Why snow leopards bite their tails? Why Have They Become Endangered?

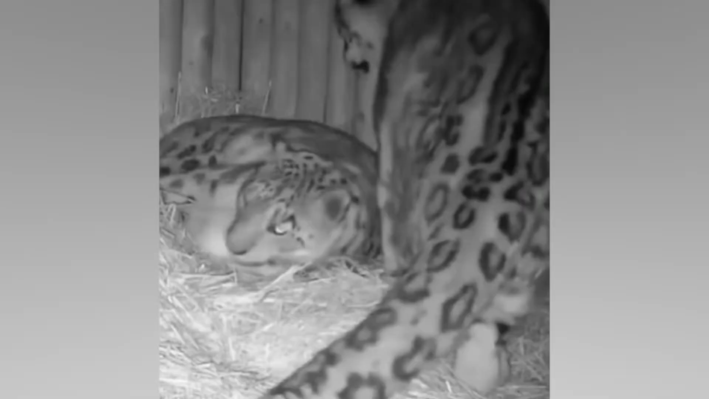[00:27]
Additionally, the tail wraps around the resting cat as protection from the cold.